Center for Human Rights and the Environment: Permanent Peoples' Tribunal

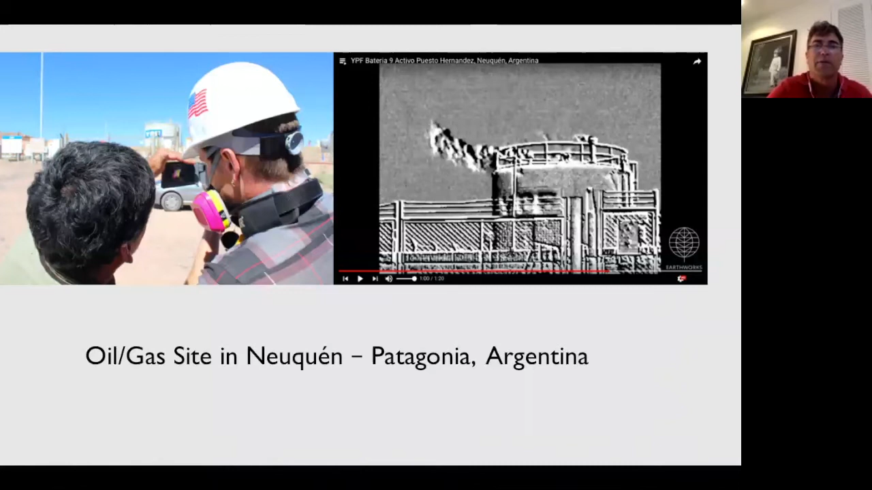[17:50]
And there we have the operator with a local community member looking through the camera pointing at the storage facility and showing emissions. If you look at the right image, you can see the emissions coming right out of the tank. And the next image, another tank in a joint venture operation by Oldeval and YPF, Argentina's state-owned company.
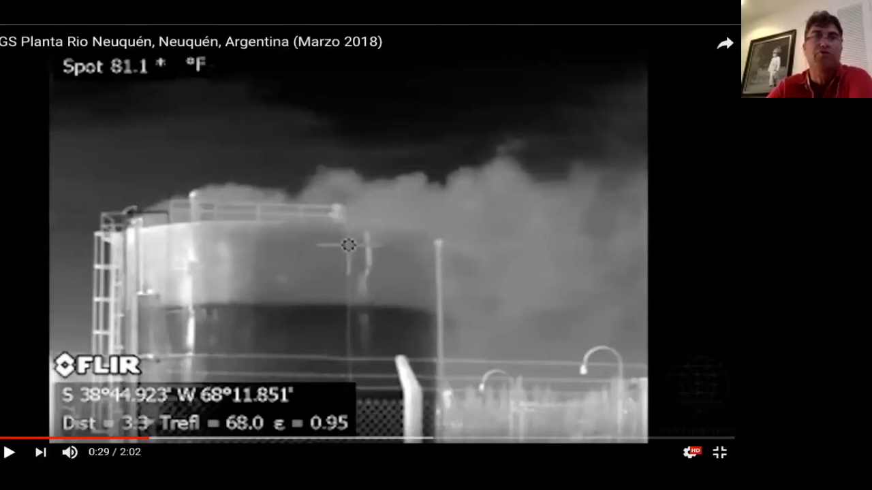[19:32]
On screen: spot 81.1°F
This is one of the worst tanks that we saw. You could see how in the image there's a dark and a light part of the tank. The camera is actually able to see where the fluid is inside the tank without having to go into the tank by the temperature reading. And you can see in the more sensitive registration of this image how big that plume is.